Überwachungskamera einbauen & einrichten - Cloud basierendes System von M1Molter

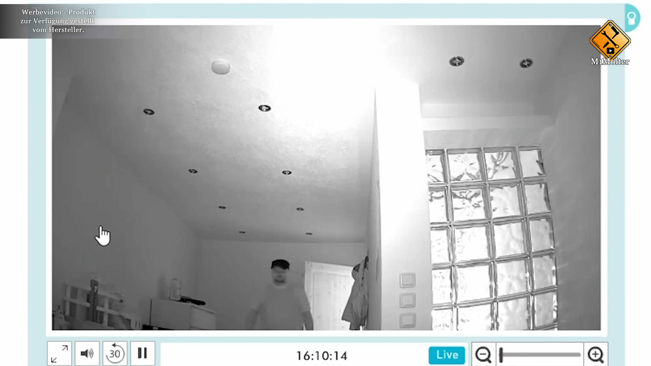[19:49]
Der Nachtsicht-Modus ist eigentlich auch ein sehr wichtiger Modus für Kameras.
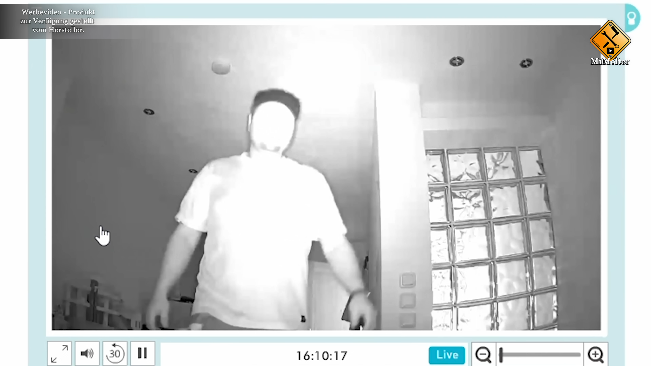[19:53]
Wird das Licht schlechter in eurer Wohnung, sind die meisten Kameras unbrauchbar. Das kompensieren wir mit einer Nachtsicht.